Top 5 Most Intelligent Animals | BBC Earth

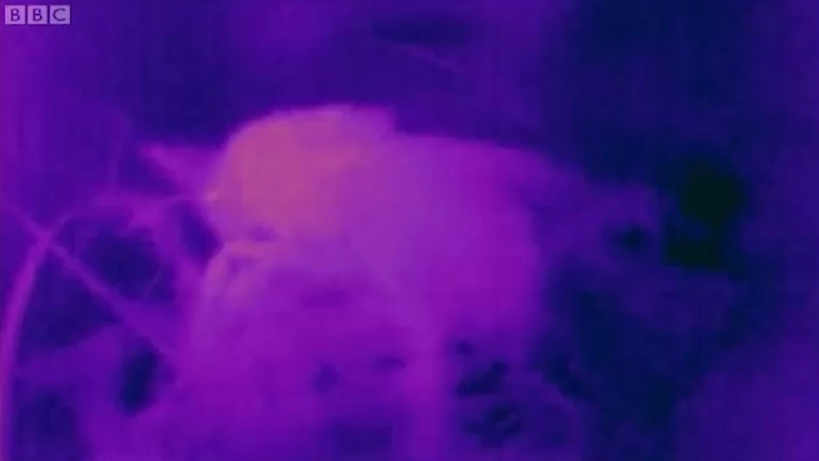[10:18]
Her body is only marginally more pink than the blue leaves and moss around her.
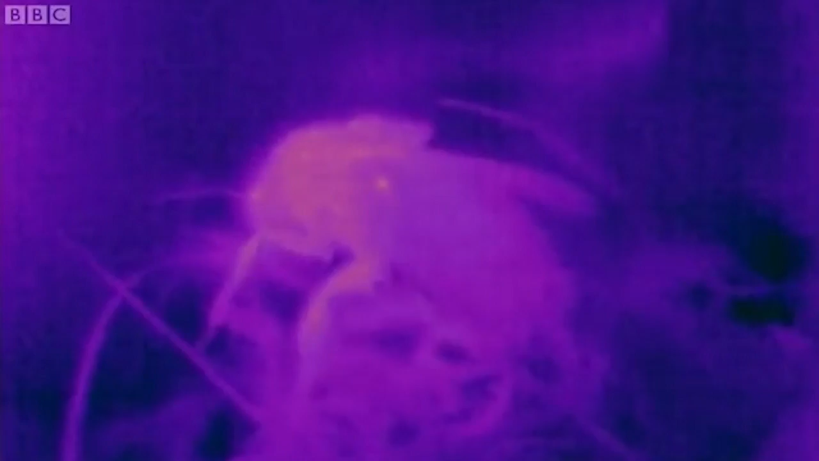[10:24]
But she has a special way of warming up for flight.
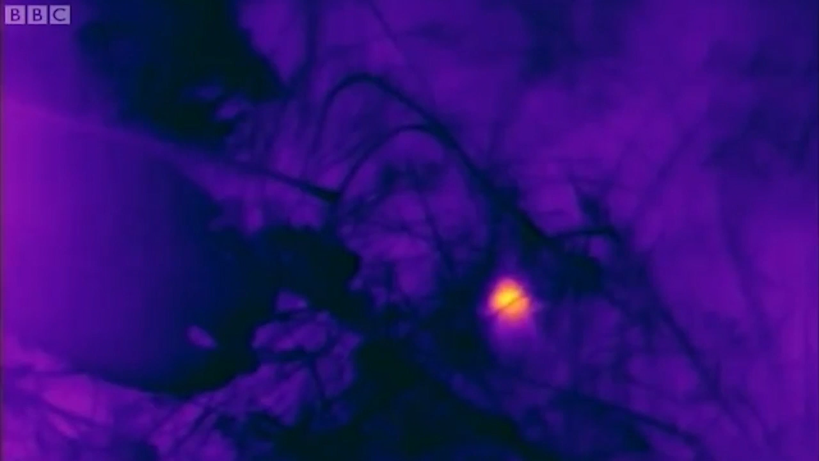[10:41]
She can put her wings out of gear so that, without moving them, she can rev up the wing muscles inside and that raises the temperature within her thorax by 20 degrees centigrade or even more, as the expanding yellow image on the thermal camera indicates.
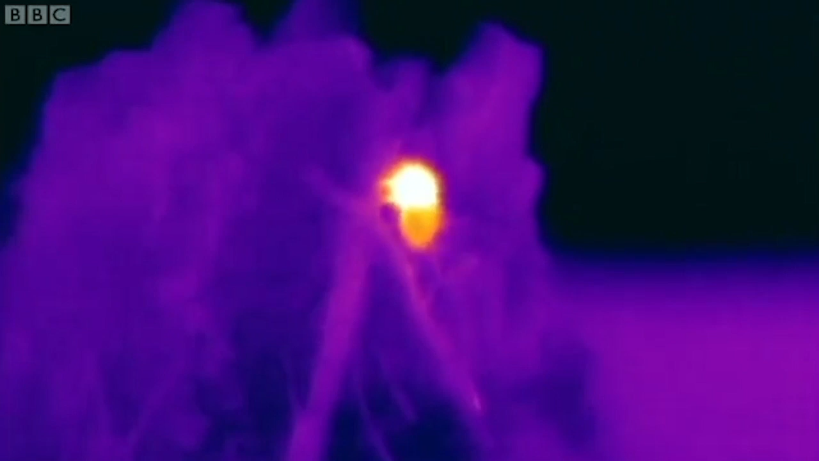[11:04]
At last, she has a chance of liftoff.
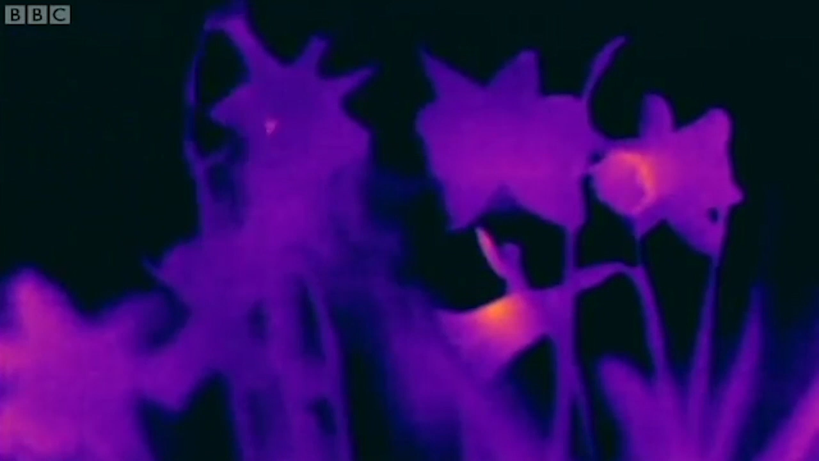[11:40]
The long trumpets of the daffodils retain heat very well,
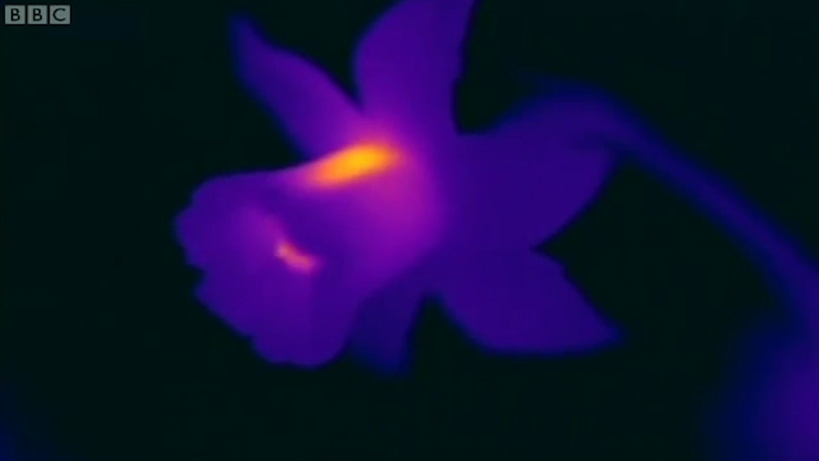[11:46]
and they're still warm even after their hot-bodied visitors have left.